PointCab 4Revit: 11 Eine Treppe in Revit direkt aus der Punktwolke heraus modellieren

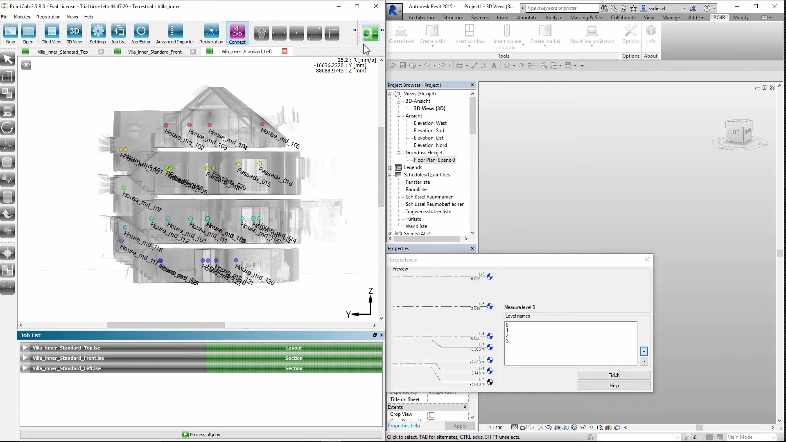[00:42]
Die Messpunkte holen wir uns aus der PointCab-Standardansicht von links, die PointCab ganz automatisch bereitstellt. Als nächstes erstellen wir die Modelllinie.
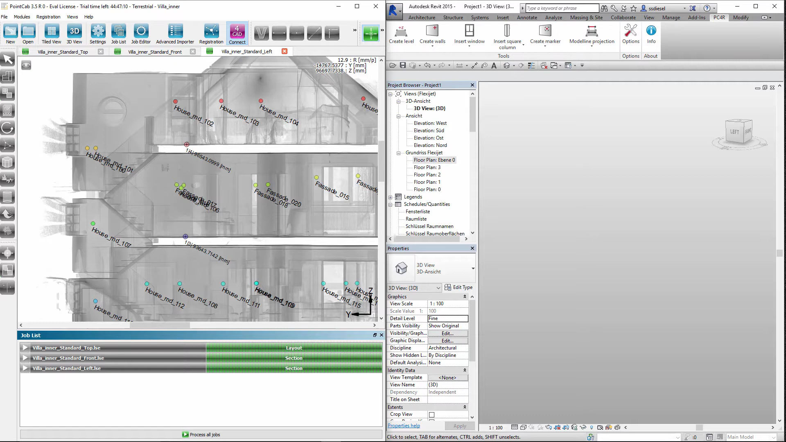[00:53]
Wir wählen die unterste Ebene aus und die PointCab for Revit Funktion Modelllinien Projektion. Im PointCab wechseln wir in den ebenfalls automatisch vorhandenen Grundriss.
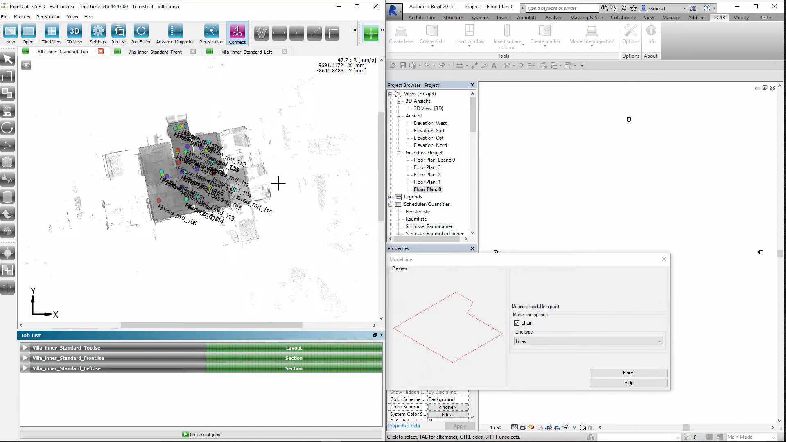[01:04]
Wir messen jetzt die Länge und die Öffnung unserer Treppe ein.